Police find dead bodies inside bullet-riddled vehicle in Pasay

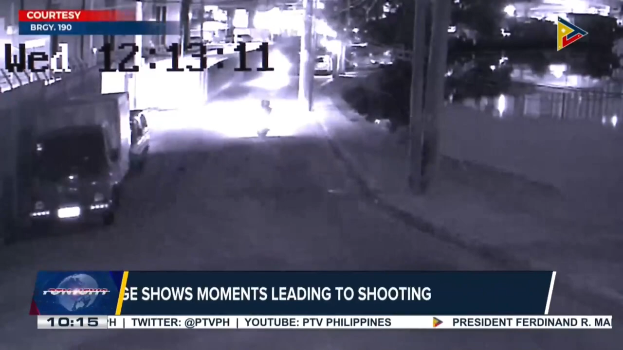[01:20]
The CCTV footage of Barangay 190 showed the car of the victims was in hazard signal, while a young boy was also walking towards the direction of the victim's car.
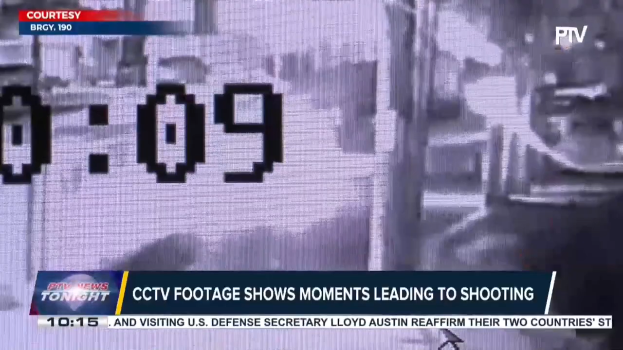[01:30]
After a few minutes, a series of gunfire from the suspect was seen on CCTV, while the young boy had run away immediately from the crime scene.
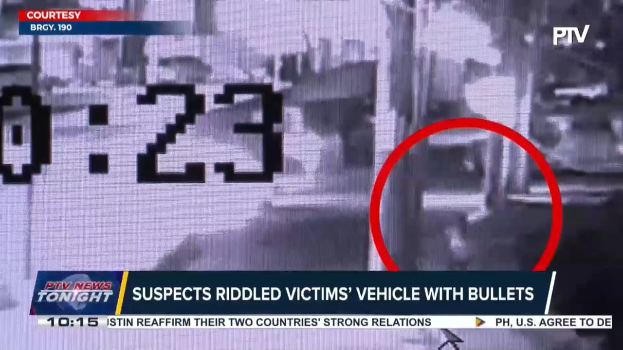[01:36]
Pasay City Police said they received a call from a concerned citizen about the shooting incident.